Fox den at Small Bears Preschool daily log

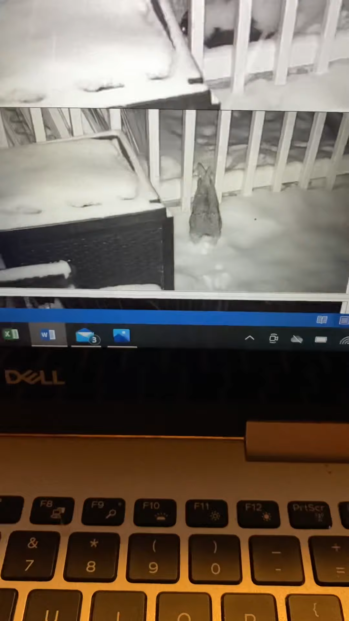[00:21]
At 11.20 p.m., the skunk enters the den.
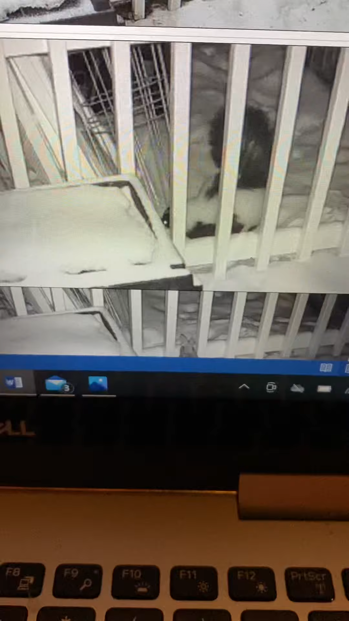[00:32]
And then at 12.10 a.m., the rabbit approaches the den. At 3.16 a.m., the fox leaves the den, which means the fox was in there when the skunk went in, and the rabbit went by.
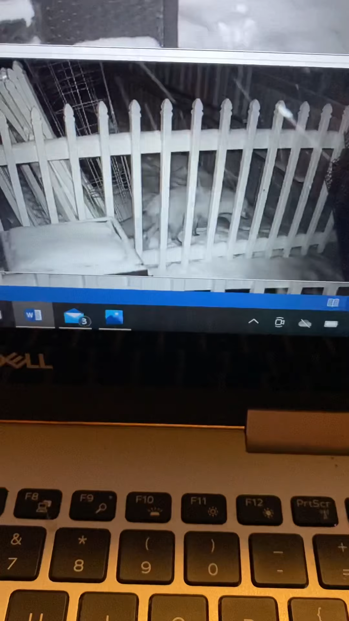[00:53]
At 3.24 a.m., the fox returns to the den. This is February 19th. At 3.26 a.m., the fox appears to be hunting for something near the den. And he is running behind the little play kitchen there. He goes back, and he runs along the fence behind there, sticks his nose in the ground, comes back out, pounces.
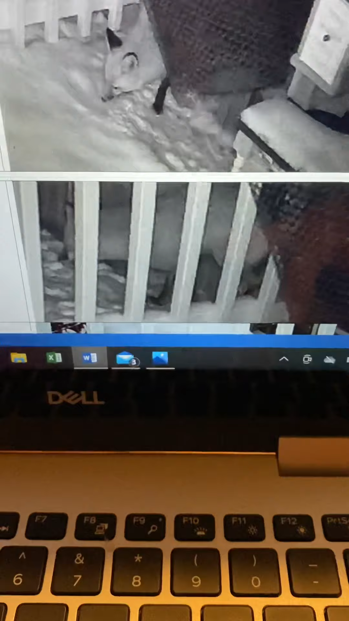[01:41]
And at 4.02 a.m., the fox returns to the den.
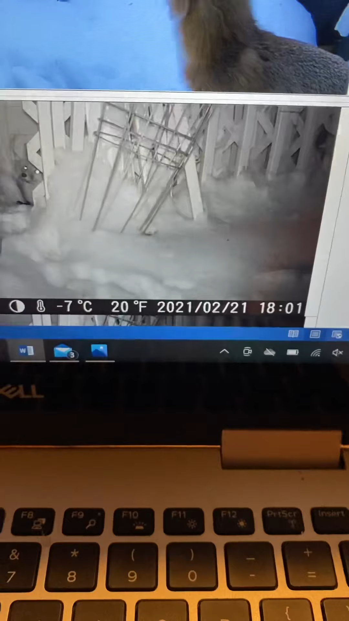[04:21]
The fox exits the den. And then returns again at 6.16 p.m. At 6.56 p.m., the fox exits the den.
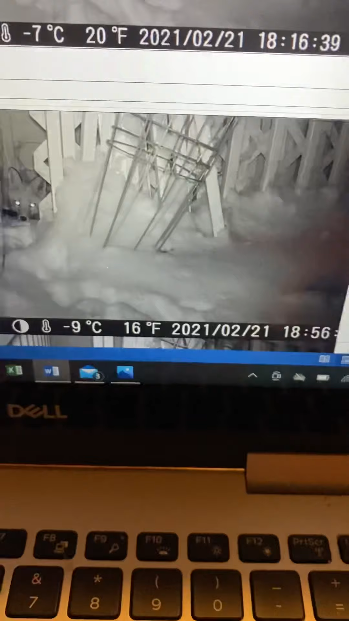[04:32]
And 7.39 p.m., the fox is back in the den. 12.10 a.m., the fox leaves the den on the 22nd.
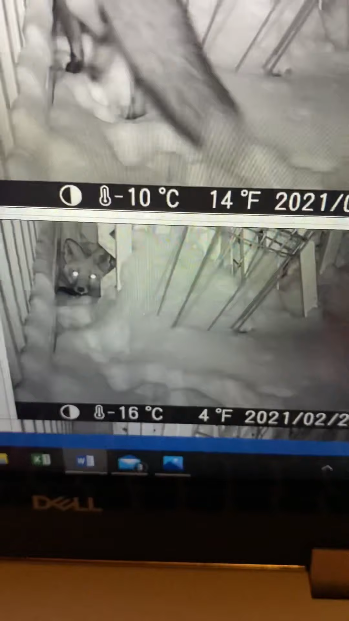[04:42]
And returns again at 12.30 a.m. 2.59 a.m., the fox leaves the den again. 3.30 a.m., the fox enters the den. 4.17 a.m., the fox leaves the den. 4.41 a.m., the fox returns to the den.
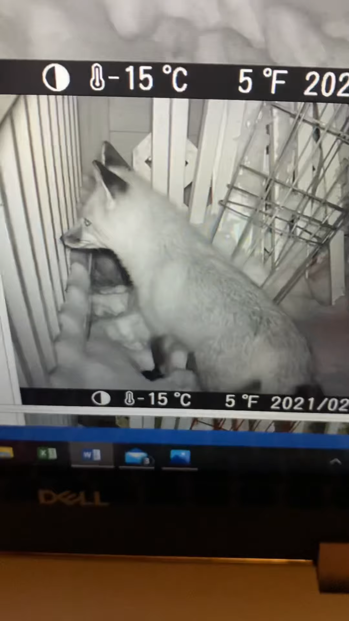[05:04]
Looks to be looking at something outside the gate. 8.30 a.m., the fox exits the den. So now it's morning time. You can see its cute little face there coming out.
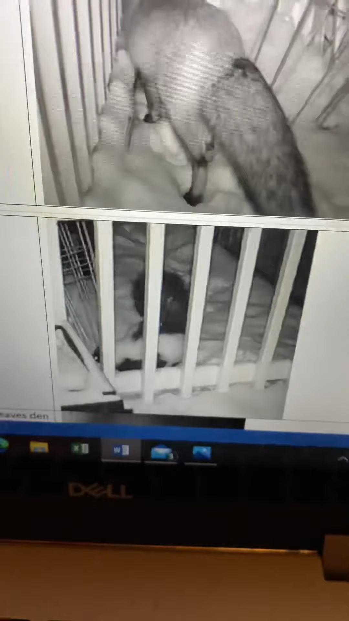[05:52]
It seems like if the fox is in there and then the skunk goes in, he comes right out again pretty quickly. But if the skunk is in there and then the fox is entering,
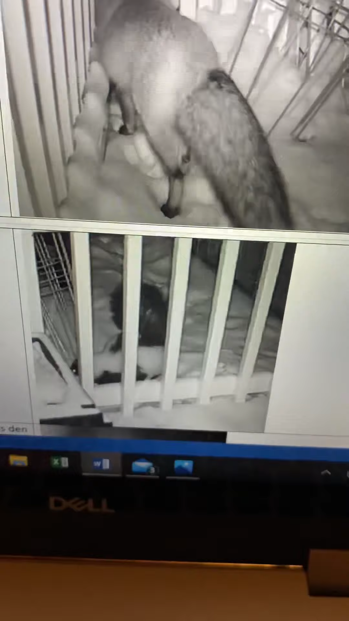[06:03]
I think the skunk must spray or something because we can smell it in our backyard and the fox goes right back out again. So I think they have a kind of a contentious relationship where they put up with each other. But that fox has gotten sprayed several times. And I don't think he wants to kill that skunk because it's not worth it. But this time, the fox was already in there. So the skunk came right back out again a minute later at 10.53 p.m. At 1.35 a.m., the fox leaves the den.
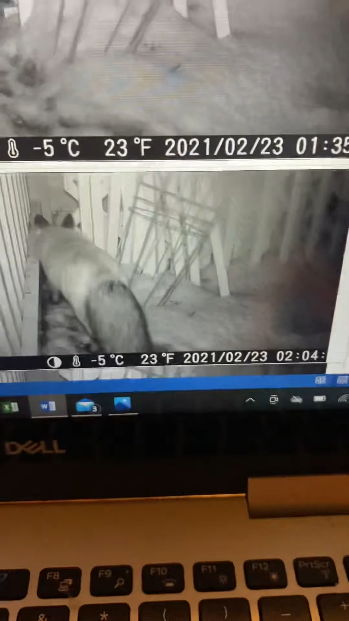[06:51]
And then 2.04 a.m., the fox enters the den. 2.50 a.m., the fox leaves the den.
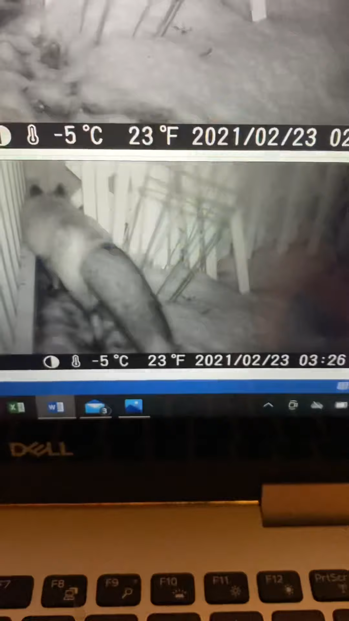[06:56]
3.26 a.m., the fox returns to the den. And that's all I have for now.
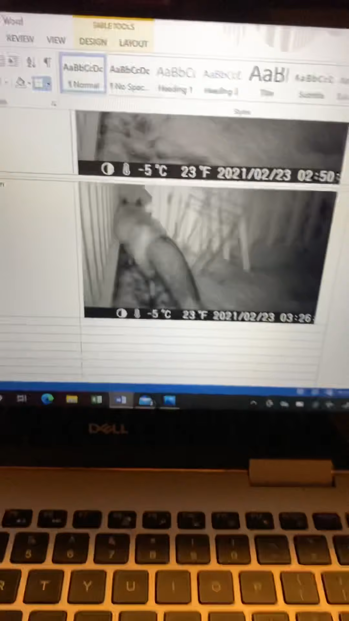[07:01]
But you can see that that skunk and that fox, the skunk is coming back every night and heading into that den. And sometimes he stays for a very short time and leaves. And other times, you know, they're just both in there together. And other times the fox won't go in. So I'm not sure who's going to win this war over the shelter of the shed because they both seem to want to live there. And they don't seem to like each other that much. And so we'll see if we can do this. And this one is coming from there. And I'm sorry. And this one is coming from there. Thank you.